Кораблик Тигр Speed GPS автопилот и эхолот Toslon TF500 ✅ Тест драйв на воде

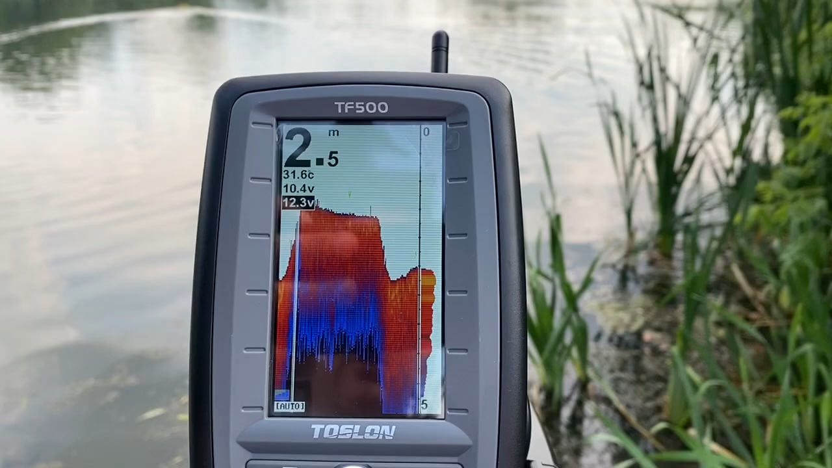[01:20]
On screen: depth 2.5 m, water 31.6°C
Ну здесь правда рыбки нет, потому что мы в городе и ее тут нету. Вот, сейчас подальше заплывем.